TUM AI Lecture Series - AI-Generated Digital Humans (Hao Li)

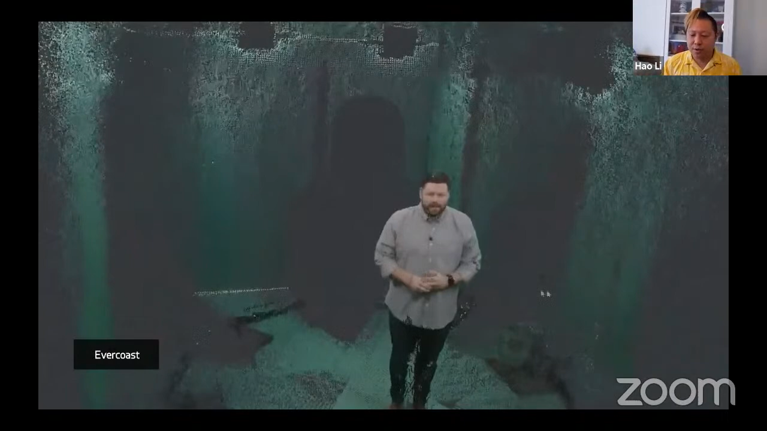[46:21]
They're using a combination of you know, different Intel real sense cameras to, you know, get a point cloud of the person.
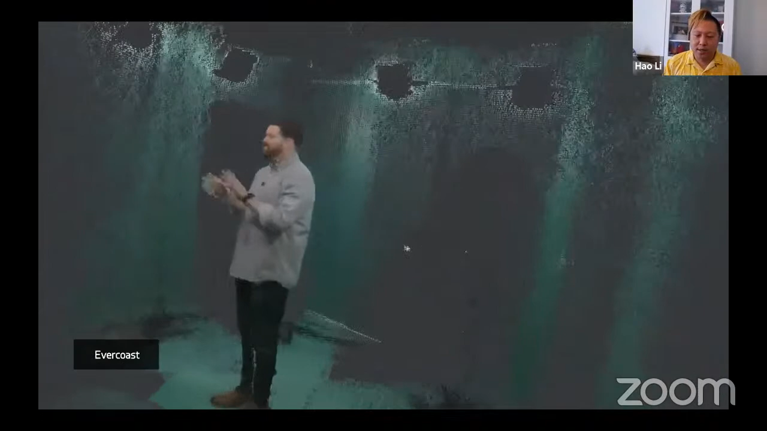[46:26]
But again, you need this like sort of, you know, green screen room for goods, you know, background removal.